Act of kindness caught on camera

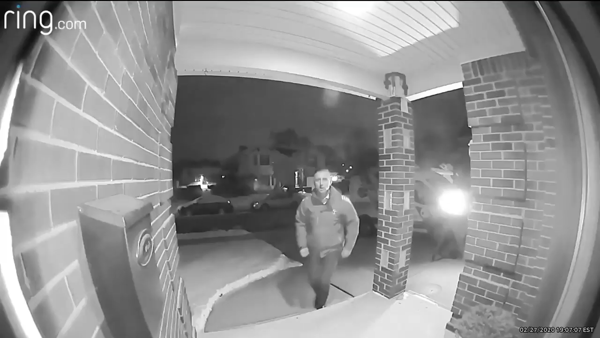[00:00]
Hannah says when a stranger came up and rang her ring doorbell, she didn't answer because she was sleeping.